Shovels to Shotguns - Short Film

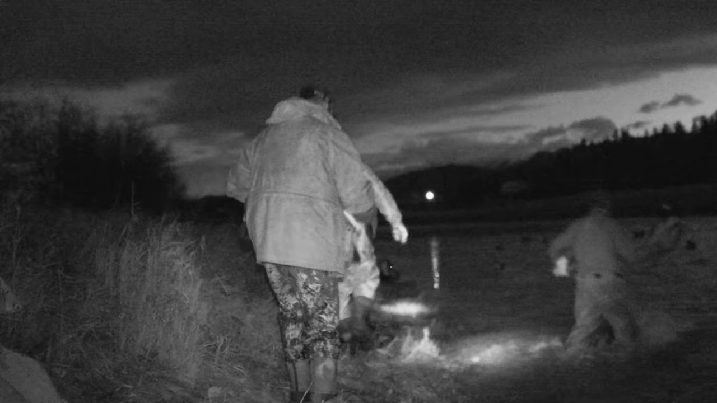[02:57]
So from that duck kind of going at an angle? That duck straight into the shore and then like two or three along the shoreline.